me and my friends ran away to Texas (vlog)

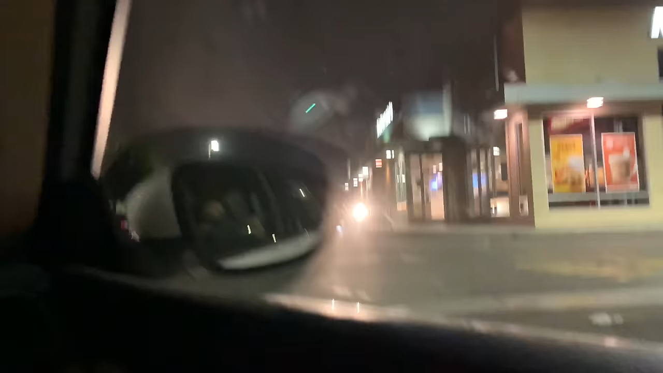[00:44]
There's someone in the drive-thru. And there's lights in there.
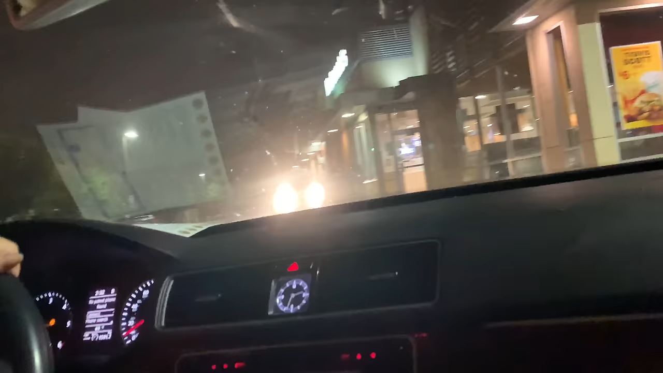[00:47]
Okay. It's just the play place that's not open.